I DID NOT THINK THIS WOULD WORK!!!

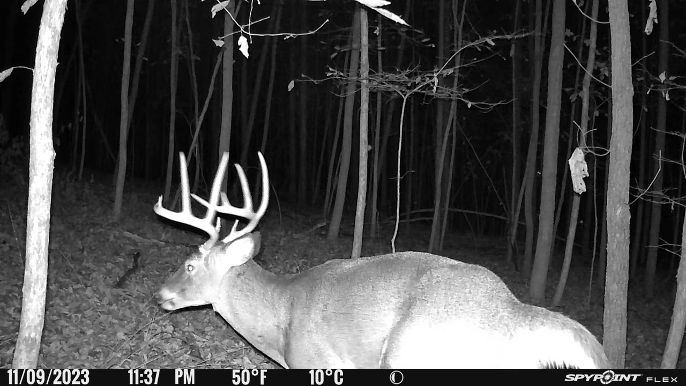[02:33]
really nice 10 point, and I can see there's a new rub right there, like a big rub.